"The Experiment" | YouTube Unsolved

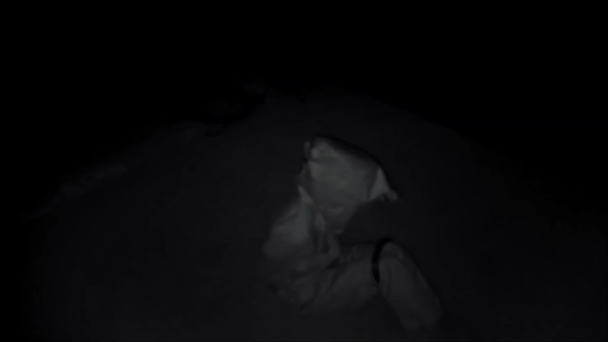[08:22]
But it is clear that the person featured in the video is tied up at what seems to be the knees and the hands. With a sack of some sort covering their head. And the thing around their knees seemed to be preventing them from standing.
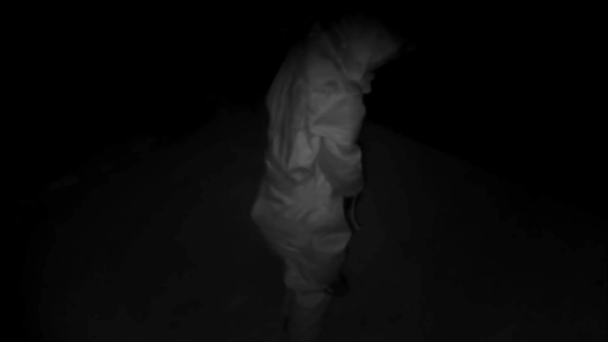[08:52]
So is this a closed in space preventing them from escaping? Do they even want to escape? Dude, what is happening here? Well something in video 3 might just actually help us out with that.
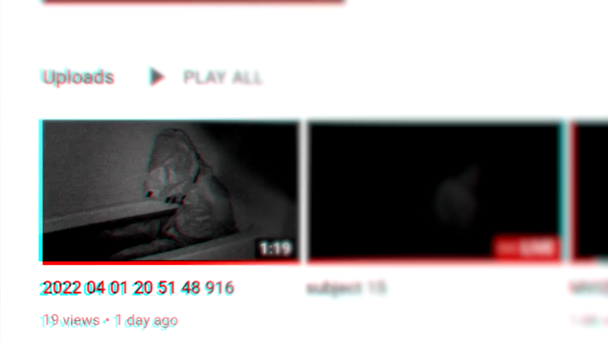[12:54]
Now we appear to be in a tub full of something.
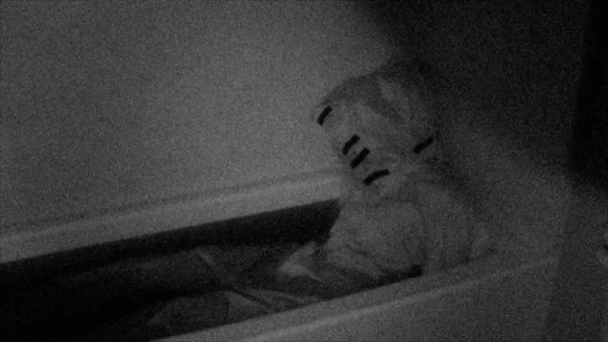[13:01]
Water is currently the top suspect, I would hope. And there's actually a jump cut in the middle of this video. So, that's a change. It's basically this guy stuck in a bathtub, not just not being able to move around all that much. But then, an event takes place that I am not going to be able to show you.